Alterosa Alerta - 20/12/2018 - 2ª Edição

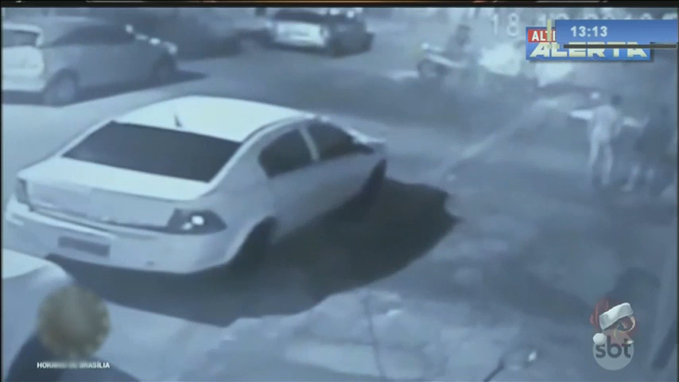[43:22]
O rapaz chega de moto e estaciona na frente da casa dele. Os criminosos atravessam a rua e vão em direção à vítima. Um deles saca uma arma da cintura.
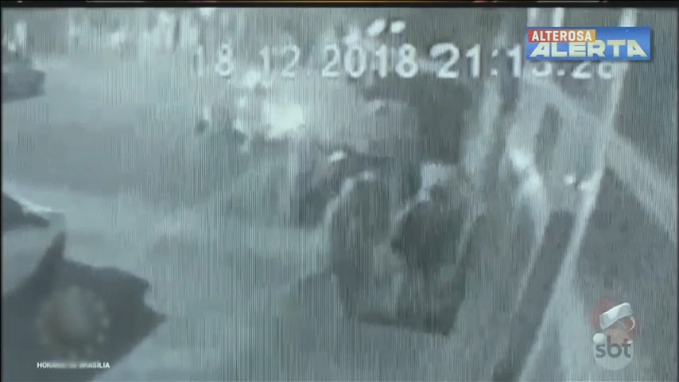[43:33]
A dupla rende o motoqueiro e parentes dele que estão na calçada. Nas imagens é possível ver o momento em que os bandidos atiram contra o rosto de Wallace Oliveira, de 26 anos. Ele cai no chão e os ladrões fogem, levando todo o pagamento e o 13º que a vítima tinha acabado de receber.